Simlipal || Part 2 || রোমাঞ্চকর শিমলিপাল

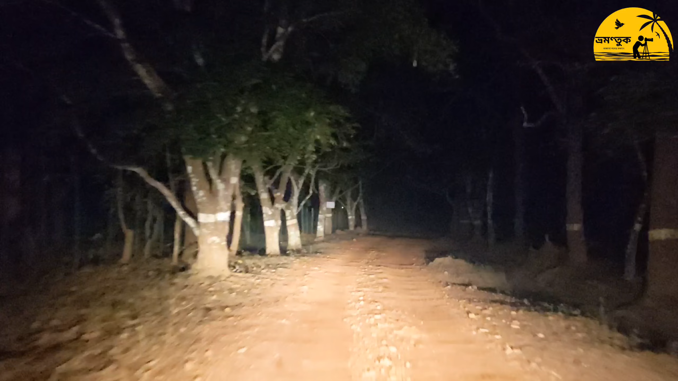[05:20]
আজও ফেরার সময় পুরো অন্ধকার রাস্তা, শুধু আমাদের গাড়ি, চারদিকে সতর্ক দৃষ্টি রেখে ফেরা, যদি কিছু দেখে ফেলি। কিন্তু না, কেউ দেখা দিল না।